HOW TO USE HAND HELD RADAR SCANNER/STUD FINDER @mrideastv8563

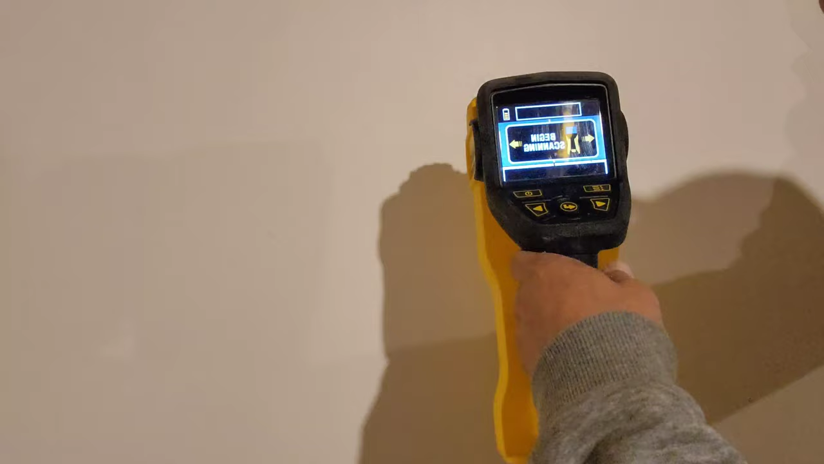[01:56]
Guys, sa paggamit nga pala na ito, kung nakikita nyo itong arrow. Ayan.
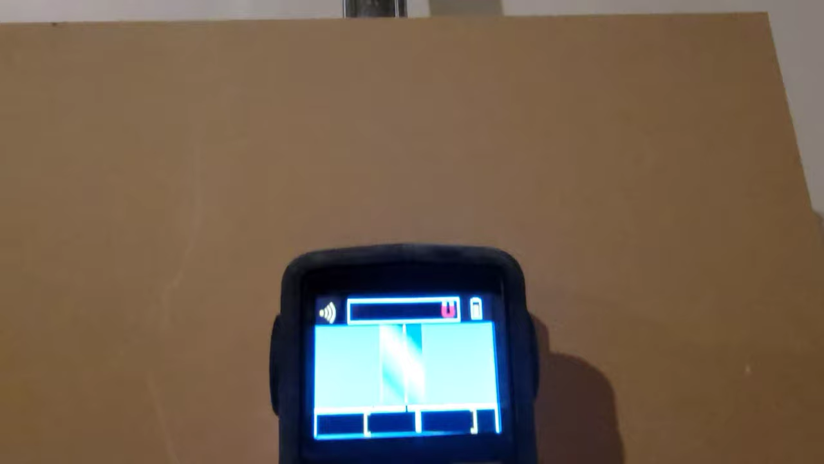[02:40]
Ayan, sintro-sintro siya guys. Kung nakikita nyo. Ayan.
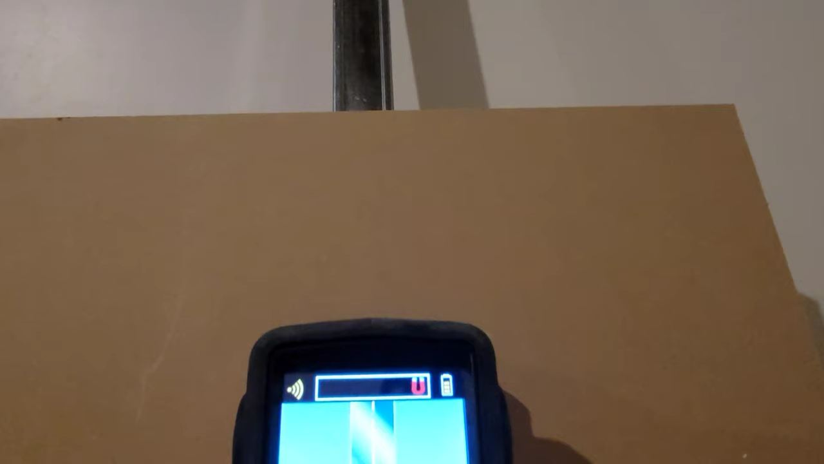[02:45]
Na-detect niya yung metal stud. Try naman natin i-scan itong pipe na ito.
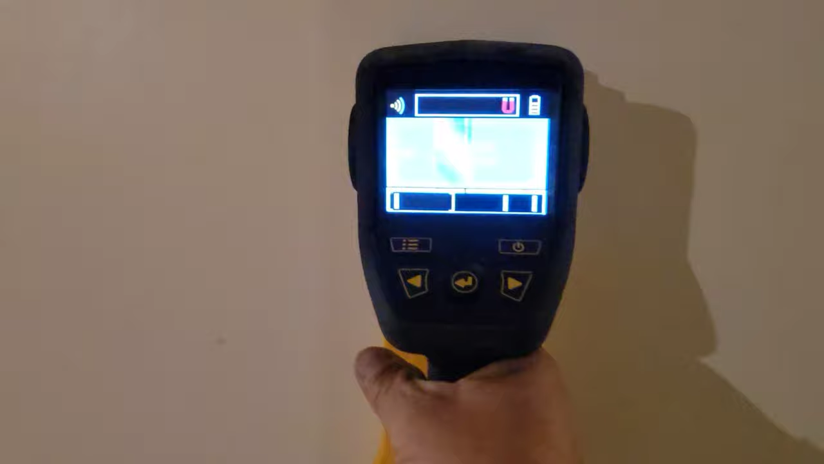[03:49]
Ayan guys. Nadetect niya yung BX.
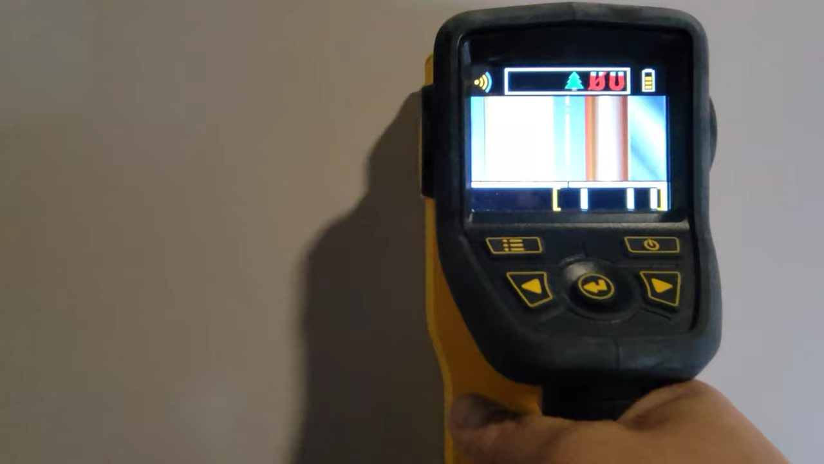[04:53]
Ayan. At saka yung BX. Baliyan yung electrical. Ayan. Ayan yung wood stud. Waterline. Saka yung electrical guys. Nadetect niya.